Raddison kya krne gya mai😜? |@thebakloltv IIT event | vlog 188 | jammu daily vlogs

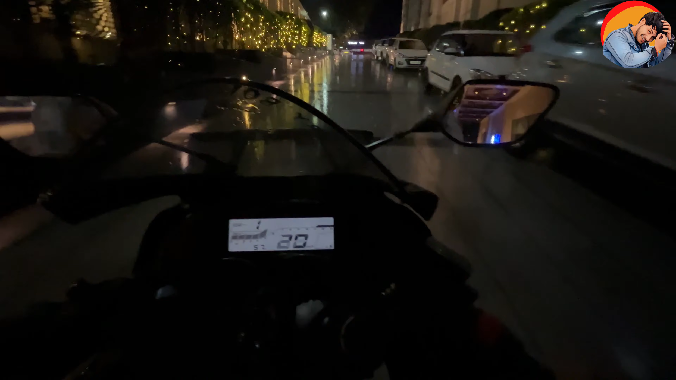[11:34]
बहुत ज्यादा बारिश हो रही है गाइस,
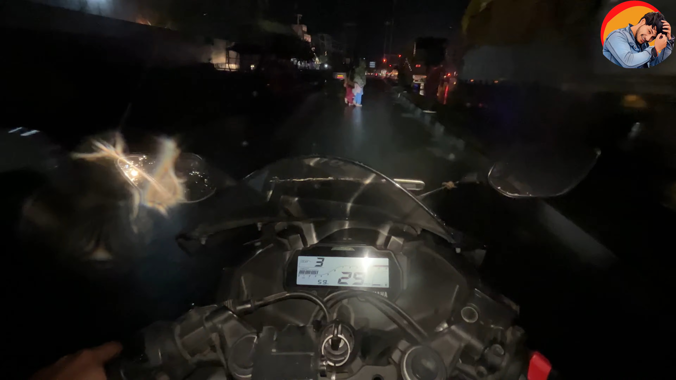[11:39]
बहुत ही ज्यादा बारिश हो रही है।